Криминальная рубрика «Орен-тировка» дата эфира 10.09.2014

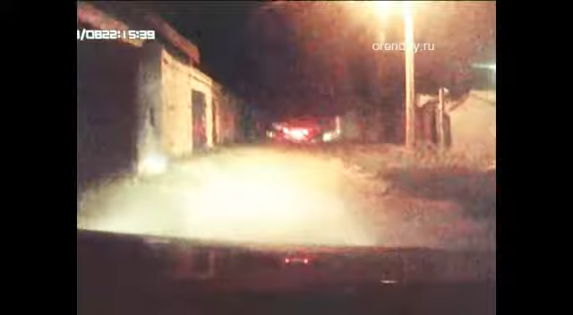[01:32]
А тут их уже ждали полицейские. Попытка разбежаться в разные стороны успеха не принесла.